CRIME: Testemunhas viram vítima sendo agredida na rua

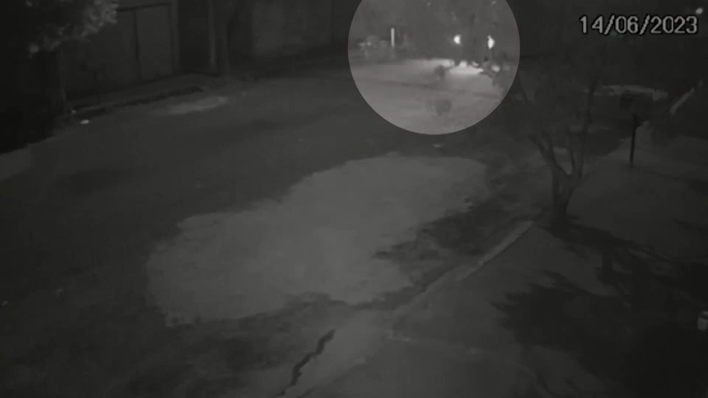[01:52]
A ação é rápida. Entre o carro aparecer na imagem e deixar o local, se passa menos de um minuto. Testemunhas contaram que depois das agressões, o grupo entrou no carro e ainda atropelou a vítima, que estava no chão. A ação pode ser confirmada pelas imagens, já que o carro volta ao local em marcha a ré depois do crime. Os criminosos fugiram e as imagens já estão sendo analisadas pela polícia militar. O primeiro acionamento, por volta de 22h30, dando conta que um grupo de pessoas tinha agredido uma outra pessoa ali próxima,